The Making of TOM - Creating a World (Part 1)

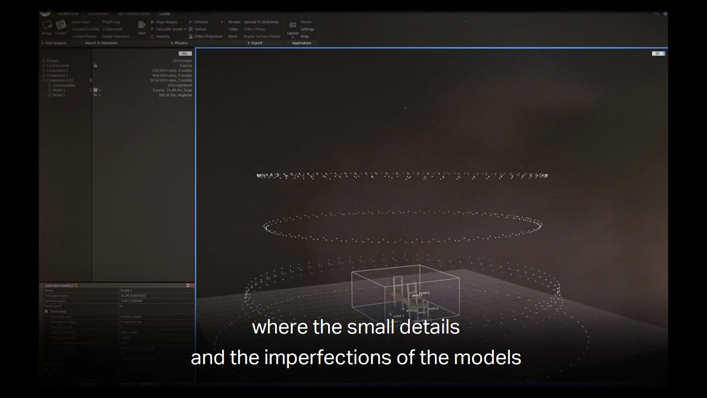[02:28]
the small details and the imperfections of the models were such an important aspect of them.
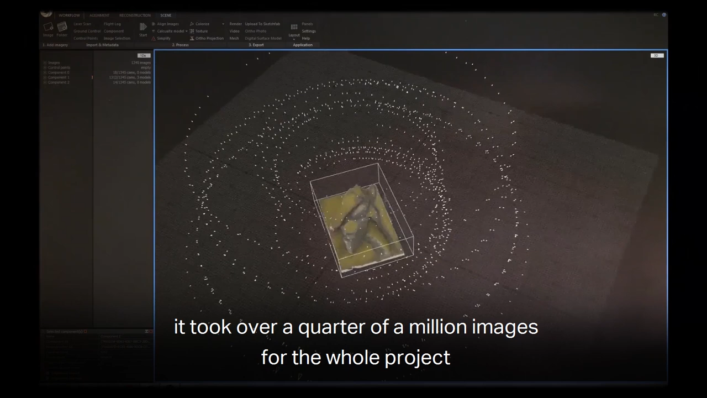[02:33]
It took over a quarter of a million images for the whole project to remesh
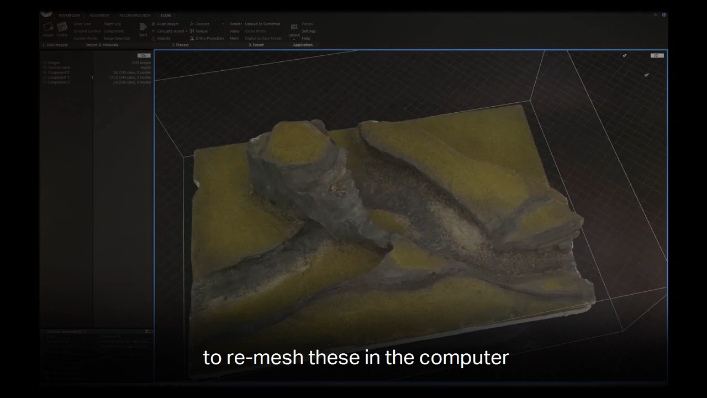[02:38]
these in the computer and it took over a year of continuous processing for all of those photographs to be generated in the computer.